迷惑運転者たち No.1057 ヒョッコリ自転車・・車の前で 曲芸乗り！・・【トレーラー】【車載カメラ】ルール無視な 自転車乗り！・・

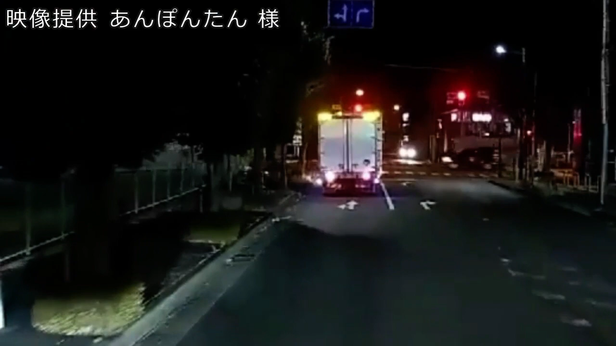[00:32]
おお、そこ歩道だ。なるほどね。そこ確か表通りにすり抜け、通り抜けられるよね。私有地だよね。